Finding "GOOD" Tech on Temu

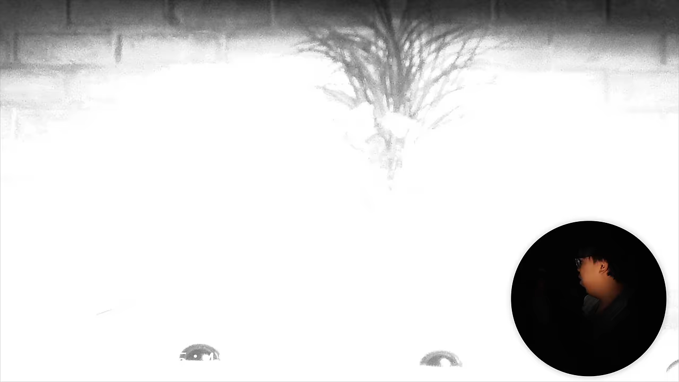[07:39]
Ooh. Yeah, you can make out very distinct shapes.
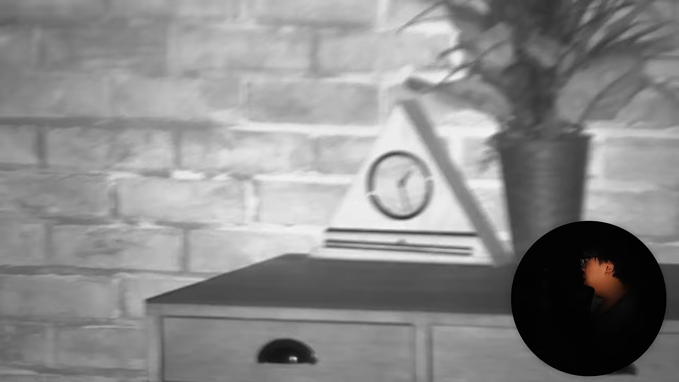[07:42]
This camera is doing a pretty good job. I'm going to look at Luke.
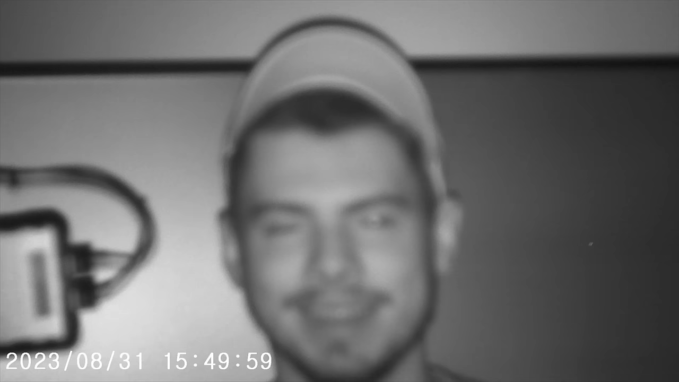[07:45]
In terms of what we can see on camera, you look very bright. That's good, I am. Oh, there you go. All right, so we shot with our Timu night vision goggles, recording on our Timu SD card.